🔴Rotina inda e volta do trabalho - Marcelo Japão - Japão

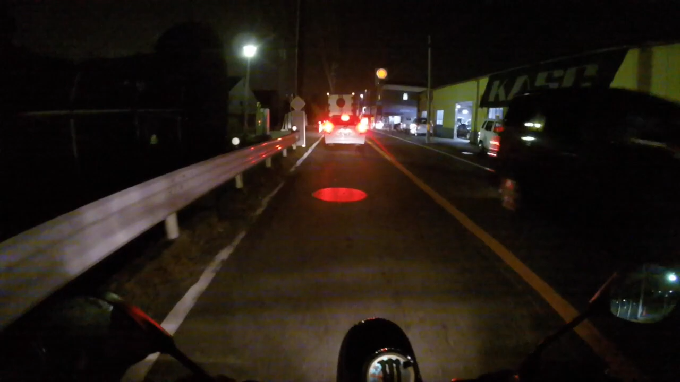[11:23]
Olha o caminhão aí, tá cheio de vela. É da NGK, tá vendo aí, galera? As velas de Iridium.
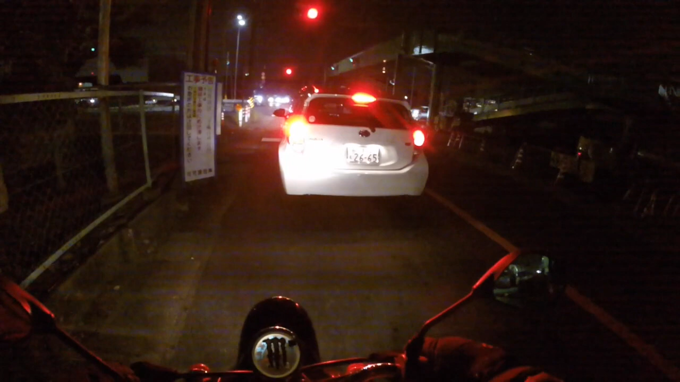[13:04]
Esse carro aqui é hybrid, é ecológico. É a bateria e a gasolina. Econômico pra caralho esse carro. É da Toyota. O painel dele é digital.
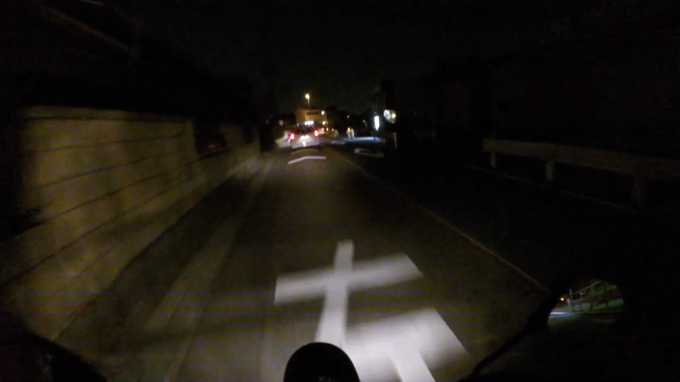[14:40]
Mais outro? Tem promoção esse carro aqui? Caramba, viu? Só que esse aí é placa de Nagoya. Aquele outro era de Komaki. O Ori Komaki. Vamos aí, galera. Sempre com alegria e disposição. Diretamente do Japão, galera. É nóis.
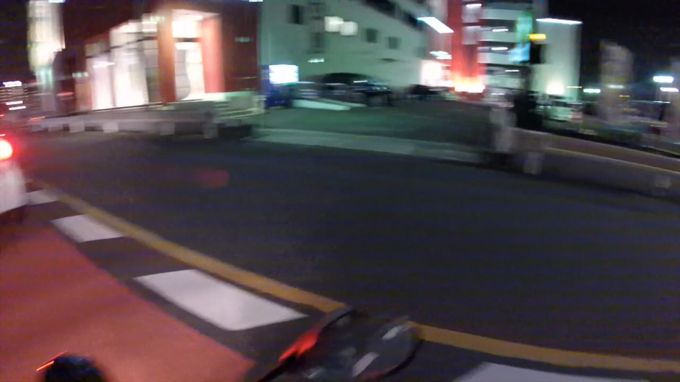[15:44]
Vamos passar essa galera aqui tudinho aqui. Né não?
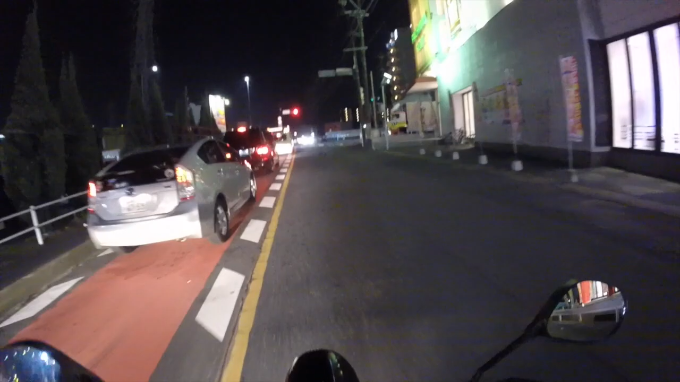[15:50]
Vamos passar esses caras aqui. Eu vou passar na frente desse cara aqui também.
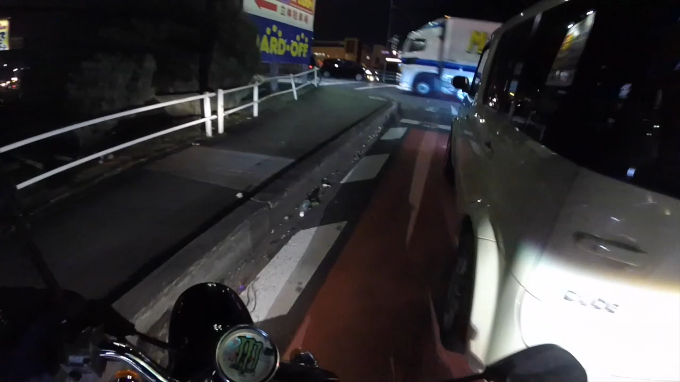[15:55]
Eu ia reto, mas eu vou virar aqui. Sexta-feira nervosa, galera.
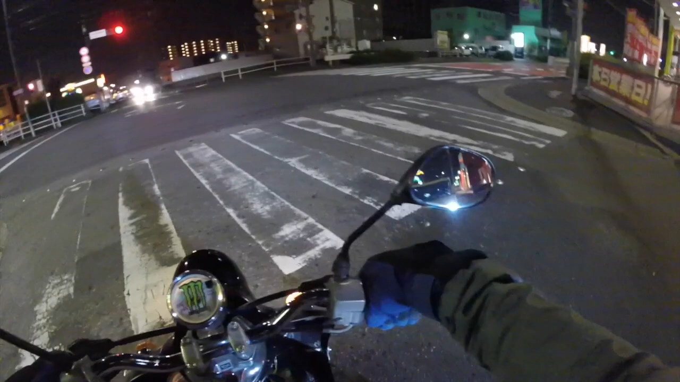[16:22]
O que a gente vamos fazer amanhã? Além do vídeo de experimentar o bagulho maluco.
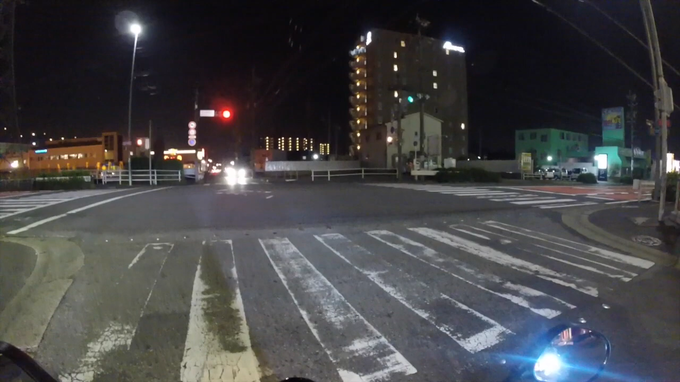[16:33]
Caramba, que demorado esse farol, velho. Opa, opa, opa, quase pegou o menino aqui. Olha o maluco aí. Tô filmando, fi. Pensei que ia atropelar, vocês viram?